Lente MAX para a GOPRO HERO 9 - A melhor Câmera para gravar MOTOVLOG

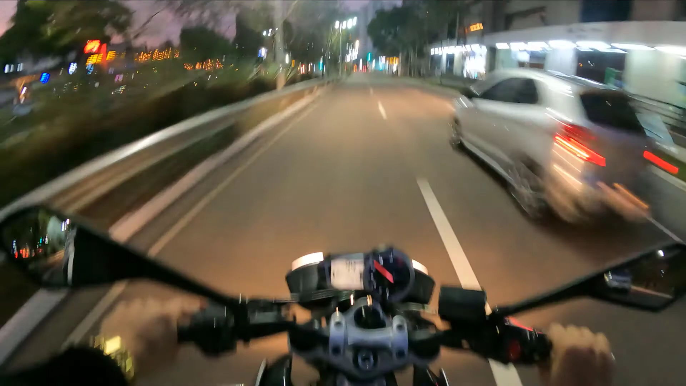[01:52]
E agora, agora eu coloquei aqui para gravar à noite Para ver se ele é bom aqui à noite, porque a resolução máxima dele é 2.7K